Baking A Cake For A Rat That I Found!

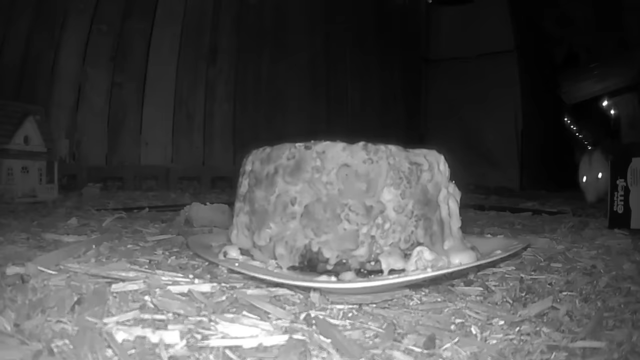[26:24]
Believe me, I know I don't like it any more than you do, but that's the first thing that I saw when I pulled up this footage.
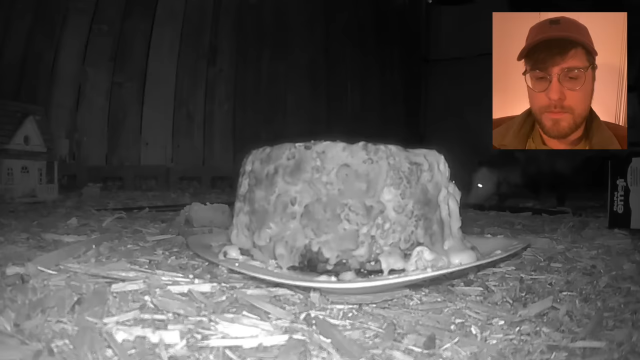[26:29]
So I filmed myself going through about 2 hours of footage, because these cameras recorded every single time there was motion. But luckily for you, I'm gonna summarize those 2 hours of motion in about 2 minutes. And we're gonna see if we succeeded in feeding our little rat. And since I was filming myself watching everything for the first time, we're sort of watching it for the first time together.
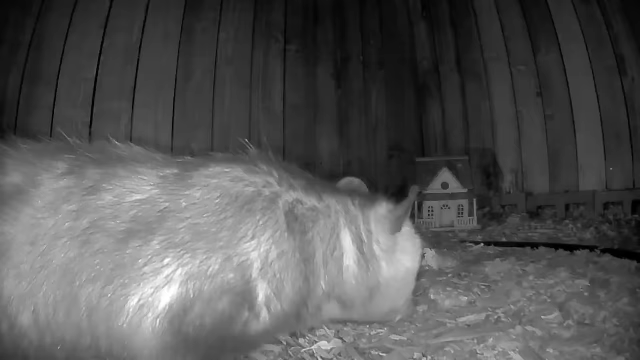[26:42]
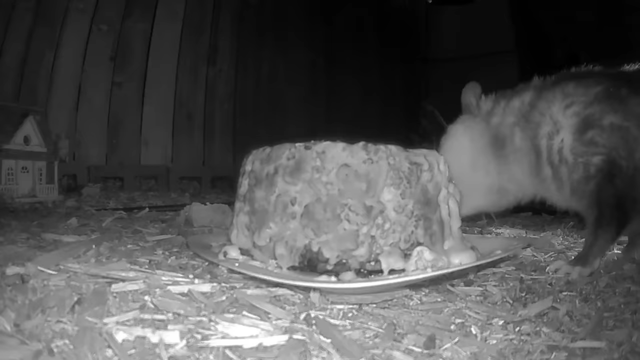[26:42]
And this is how it started. Excuse me, sir, I actually don't even know what you are. That is for my backyard rat. Please step away from that cake.
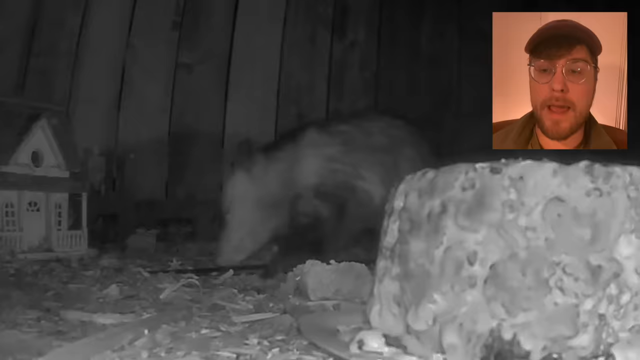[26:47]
Don't head for Bug Manor.
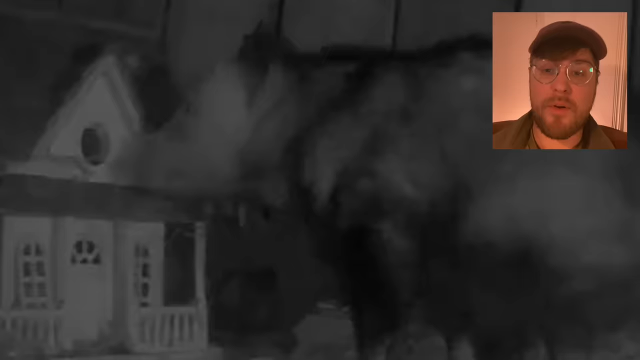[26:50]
That's a place for bugs to live in peace. Stop sniffing.
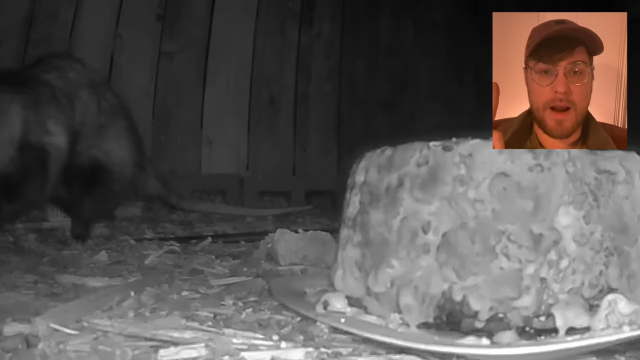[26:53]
Okay, so I can't see what he's doing right now because he's off camera, but if you're eating a bug, I'm mad at you. And if you're eating my rat, I promise I'll call the federal police. Stop looking at, dude, you are Pennywise. No, that's me though. Get your teeth off that. Get your tongue off that. Look at this little bug.
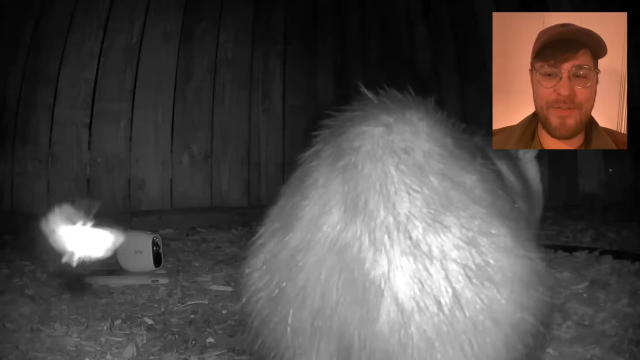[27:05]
Oh my God, a moth. Moth, bite his ear.
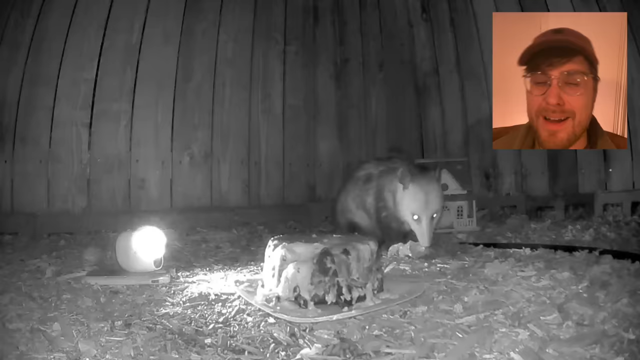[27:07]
Now he's eating all the bread.
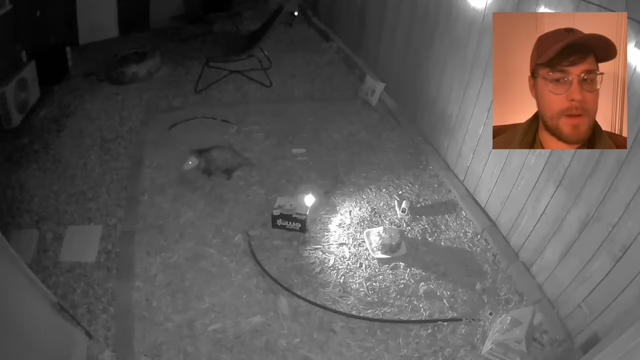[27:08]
I have never, you know what you, don't you look up here.
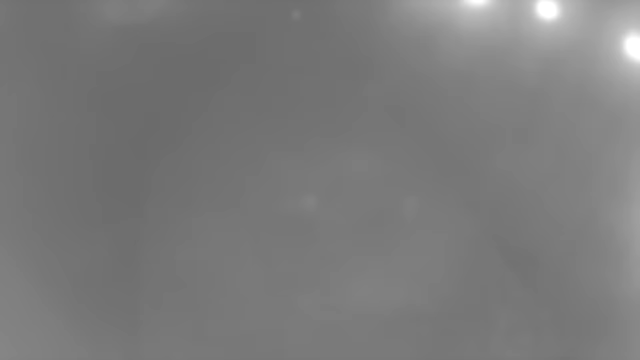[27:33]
Apparently, we're never gonna get our mystery answered for why the cake was moved when I got back. Because for 6 hours, our cameras looked like this. So I looked it up and there was a heavy rain in LA that night, and also it was very foggy. Also, night vision cameras are just kind of weird in general and prone to stuff like this. But I think we're looking at our culprit right here, just barely.
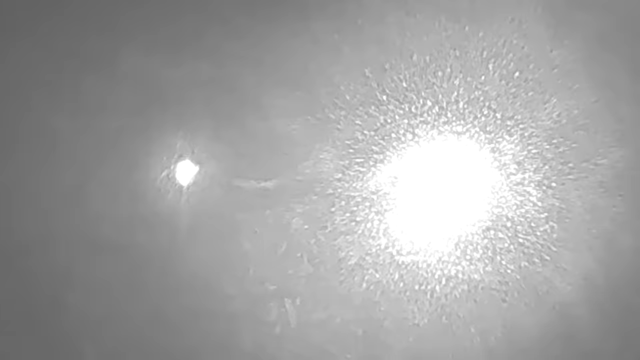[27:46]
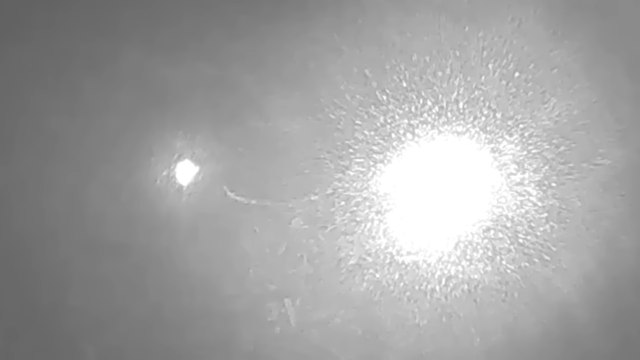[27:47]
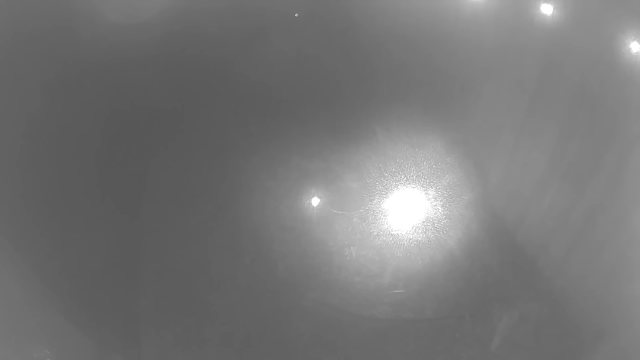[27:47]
I think our possum, aka Pennywise, dragged the cake away. So the possum tried to steal the cake. He didn't get too far, though. He got like 2 feet.
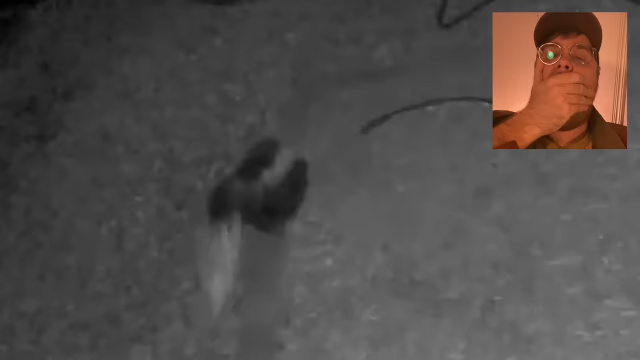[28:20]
Oh, a skunk. And you can bet the skunk got a little bit of cake.
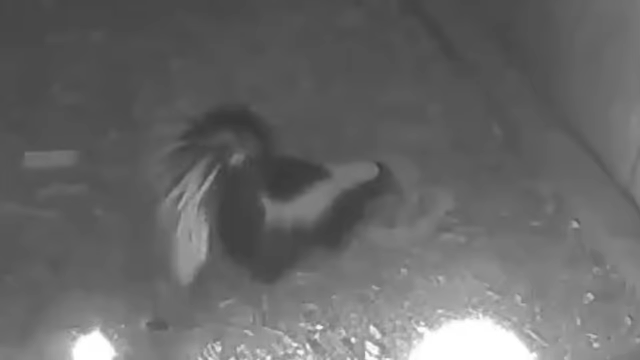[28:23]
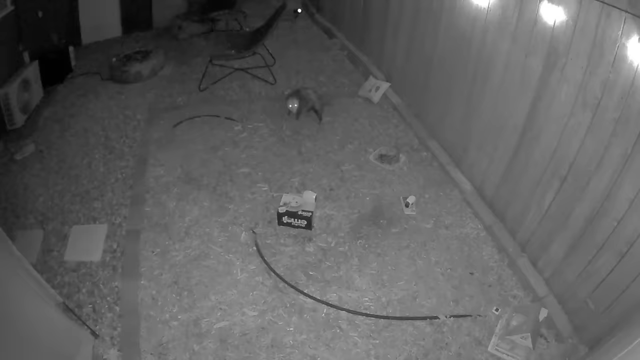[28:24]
And then right when I thought the night would just be this guy eating more and stealing more, this happened. There he is! Oh no, come back! And just like that, our little boy was gone into the night.
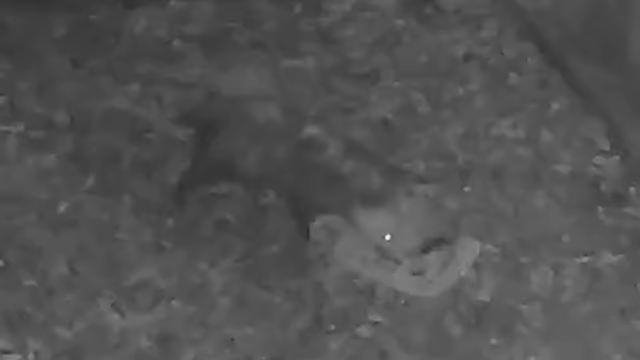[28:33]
And I was back to watching the possum eat his cake.
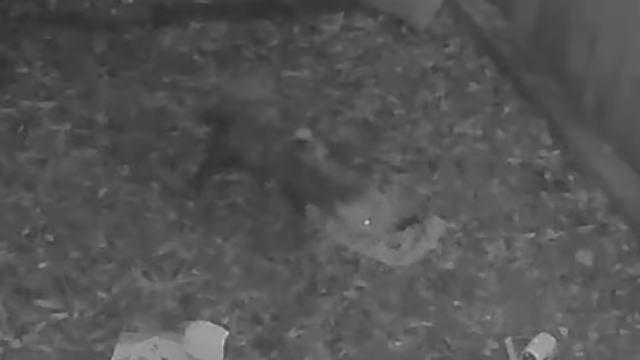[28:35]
In fact, it seemed like every living creature besides the rat was eating the cake.
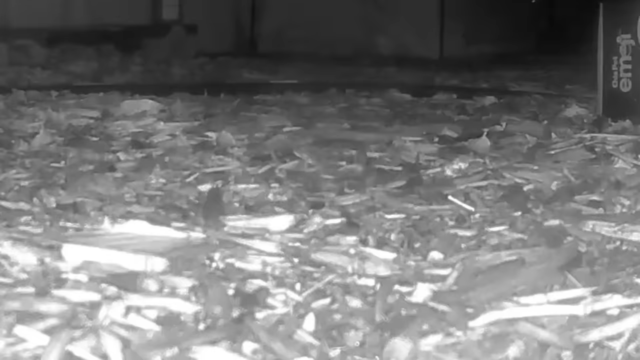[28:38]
Believe it or not, I even saw a bee gobbling some of its crumbs. Also, someone's cat stopped by.
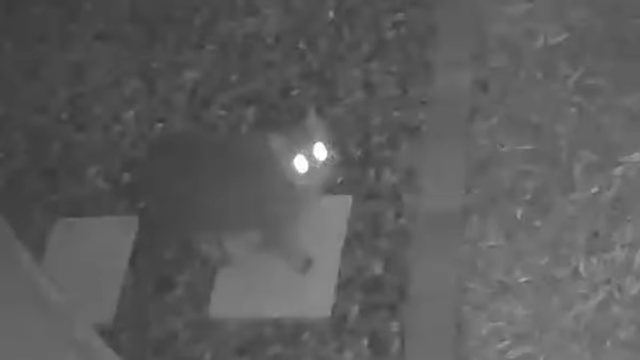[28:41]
But in true cat fashion, of course, he couldn't be bothered and just walked away. And even our Pennywise goblin did the exact same thing when the cake was close to gone.
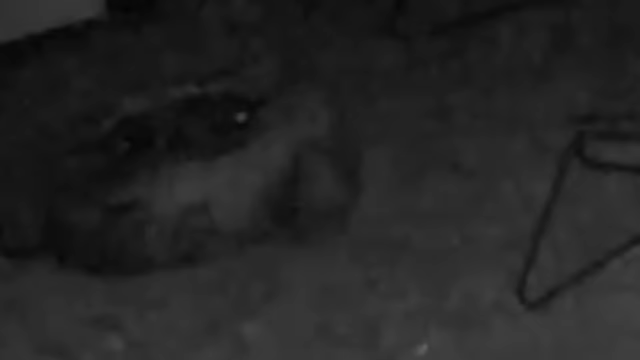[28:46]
And even though he caused me such anguish, seeing his fat little body waddle off into the night somehow made me a bit sad. Because even though the cake was never intended for him, he certainly seemed to love it the most.
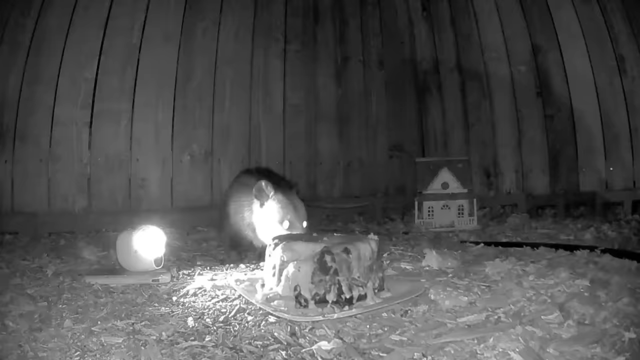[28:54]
And in retrospect, I think I realized that I completely stand.
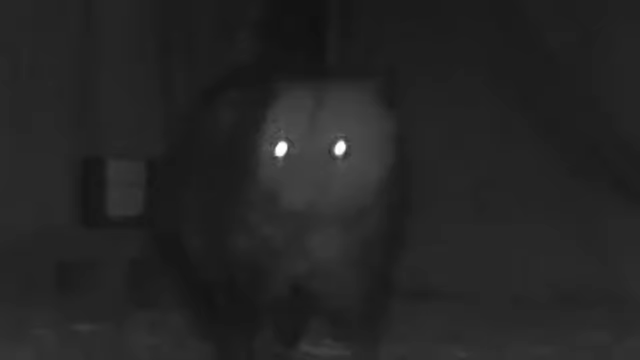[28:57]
And the next day, the squirrel was demolishing its sad remains until he got distracted by a girl squirrel.
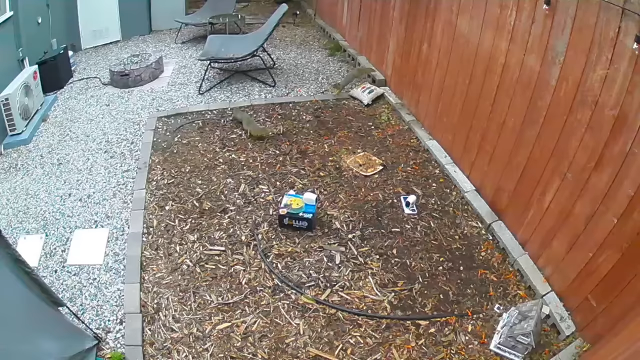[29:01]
And then they went off to have stupid little squirrel babies. And just when it seemed like all hope was lost, look who got curious now that the coast was clear.
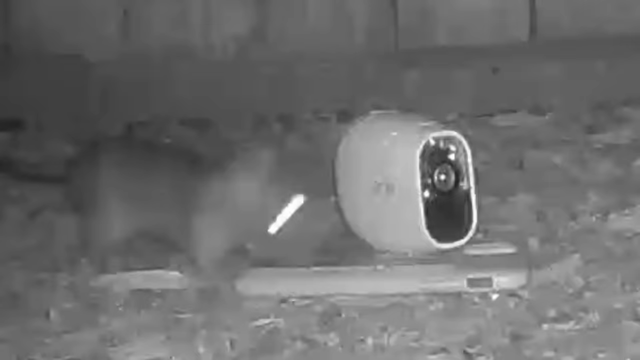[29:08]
At first, he was just hanging out with the bugs. He wasn't even eating them or anything. He was just sniffing them and being cool.
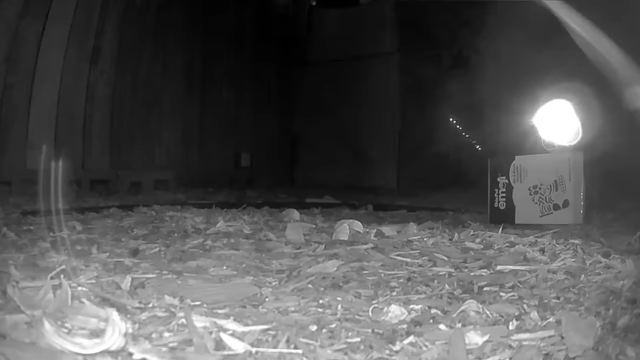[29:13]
And then he found it. It might have been wet mush at this point, but he found it. And he was eating it completely.